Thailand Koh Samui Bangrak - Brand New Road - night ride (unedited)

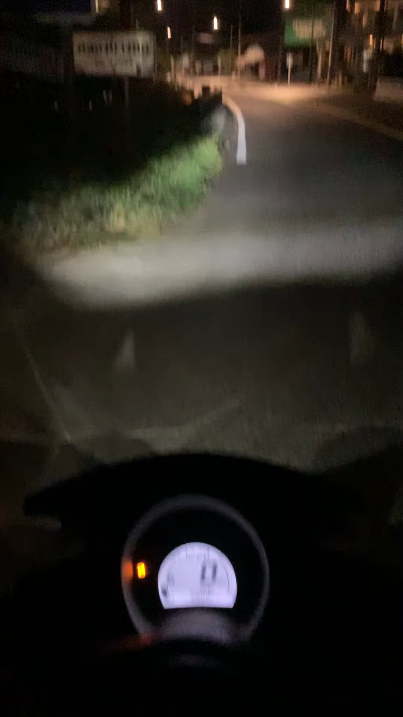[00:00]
Koh Samui Bangrak brand new road. This is ready for bikers as soon as you are. Check this out. Welcome to paradise.